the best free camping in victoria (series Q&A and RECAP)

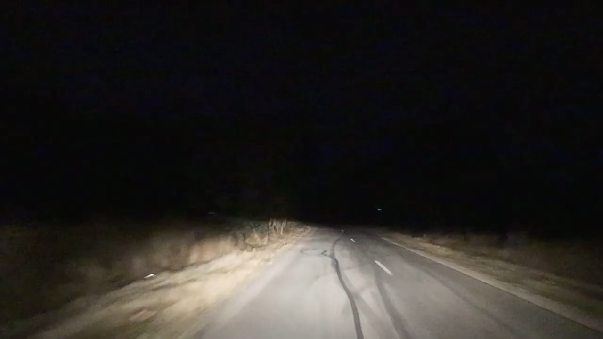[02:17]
See anything. We're trying to find where the actual camp spots are,
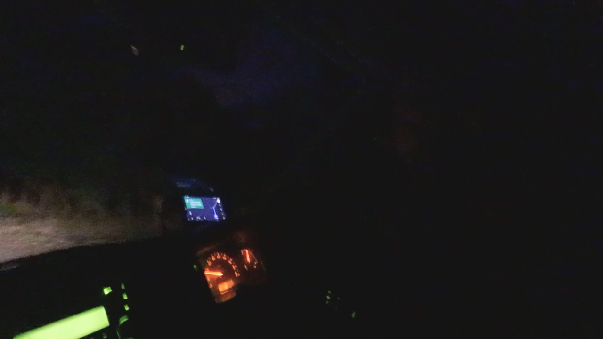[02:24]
but it's just so dark. Can you see anything? Can't see a thing.
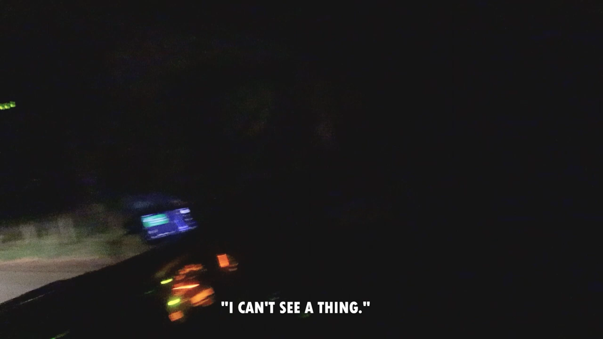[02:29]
Yeah. So who knows what we're gonna wake up to. We just got here.